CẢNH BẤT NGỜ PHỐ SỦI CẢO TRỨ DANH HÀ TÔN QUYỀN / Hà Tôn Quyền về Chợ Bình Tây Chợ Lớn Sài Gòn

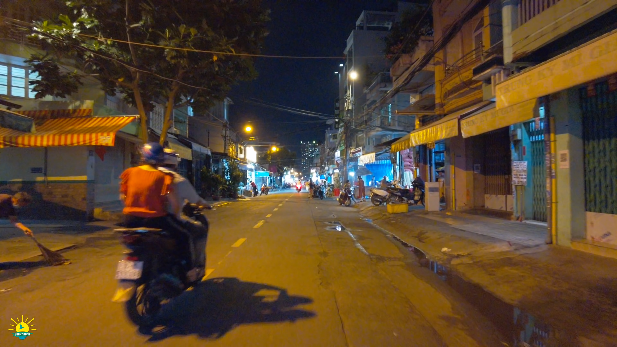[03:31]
Nếu mà đi qua con đường Trần Hoàng Quân, Nguyễn Chí Thanh thì chúng ta ban ngày thì chúng ta có một cái chợ. Lát ghé một cái nơi nào đó mua một cái hộp về cho bé Sunny ở nhà. Đây,
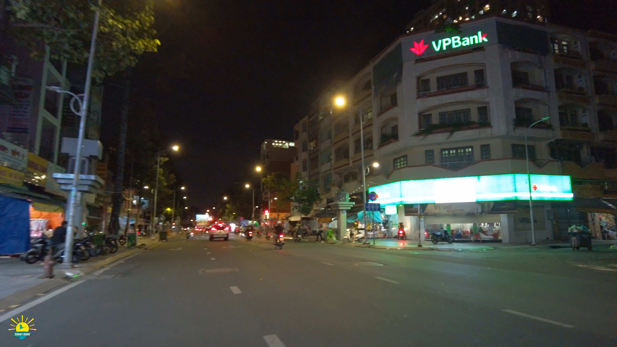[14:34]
Lý do là các dịch vụ vui chơi giải trí thì cũng hạn chế đó, nên chính vậy mọi người cũng không có tổ chức, nên chính vậy nơi bán phục vụ những cái phụ kiện đó thì nó cũng héo queo luôn. Đây là con đường Chu Văn An nha anh chị ha. Đi một vòng ở Chợ Lớn rồi anh chị, để hình ảnh Chợ Lớn về đêm nó như thế nào. Còn mé bên phải thì chúng ta sẽ có những con đường như bến Nguyễn Văn Thành, Phan Văn Khỏe và bãi Sậy á, thì nó vắng lắm anh chị.
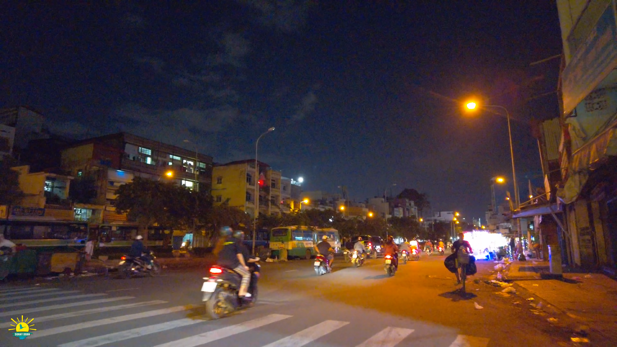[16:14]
Một hình ảnh rất là hay, rất là thích ứng. Những tiểu thương ở đây bắt đầu là người ta bán đèn nhấp nháy nè, rất là nhiều đủ màu sắc. Đây là cái đèn nhấp nháy cho chuẩn bị lễ Giáng sinh sắp tới nè anh chị. Và hình ảnh chợ Kim Biên, con đường Hải Thượng Lãn Ông.
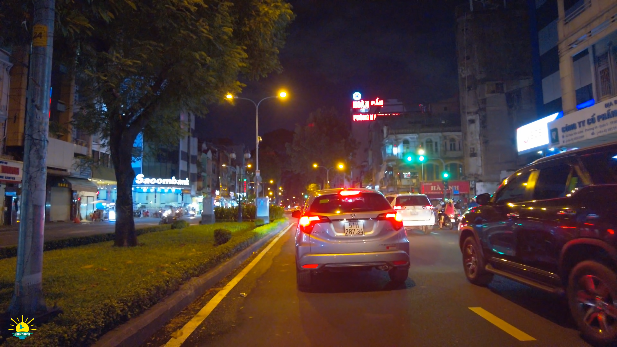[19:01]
Đi thẳng thay vì ra Hồng Vàng và Thuận Kiều, Sunny quẹo trái con đường Đồng Khánh, chợ vải Xói Kinh Lâm, nhà thờ Cha Tam.
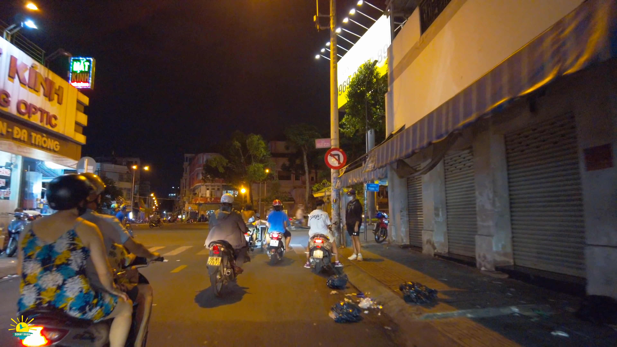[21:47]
Rồi, Sunny cũng rất là vui quay một vài con đường ở khu vực chợ lớn, và đặc biệt là cái phố Sủi Cảo với cái cảnh mà nhộn nhịp đông đúc,